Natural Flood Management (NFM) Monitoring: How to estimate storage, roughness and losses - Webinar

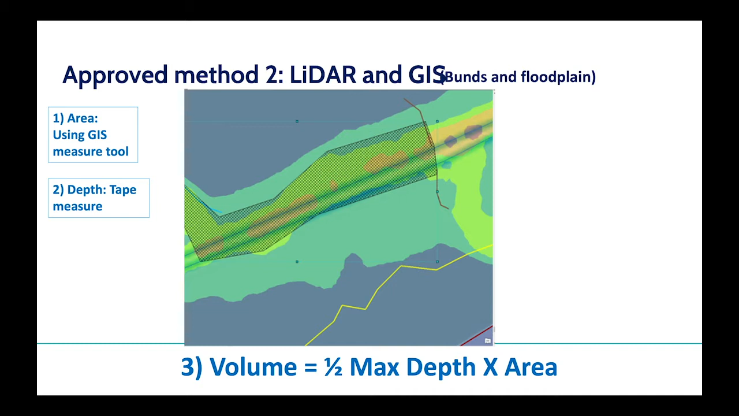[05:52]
with your happy with the results so again you use the area half max depth times area to give you the volume all right let's move on to slide nine this is the kind of gold standard approach for measuring storage and this allows